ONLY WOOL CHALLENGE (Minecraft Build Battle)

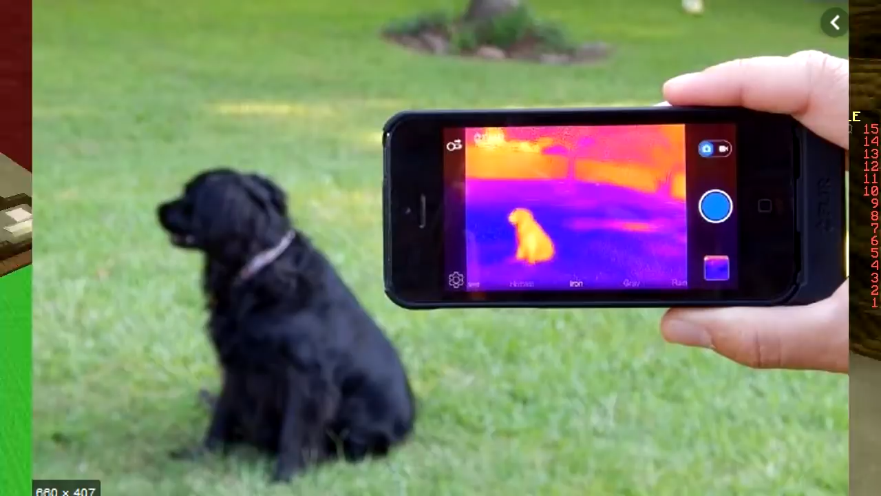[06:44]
where is hot and where it's not like tinder that's how infrared cameras work you just pointed at something and you can see how hot it is
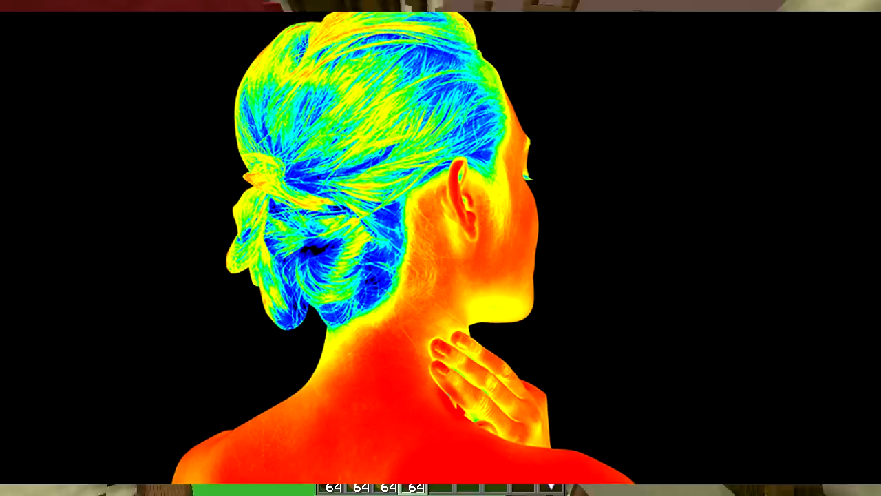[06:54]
because everything gives off infrared amazing yeah cool stuff great so